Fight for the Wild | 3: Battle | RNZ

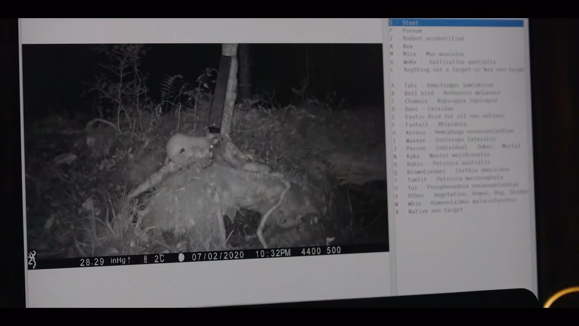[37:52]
At the moment I'm looking at a stoat who's sniffing around one of our toxic rats. I can see that the rat is gone on the next shot, so that's good news.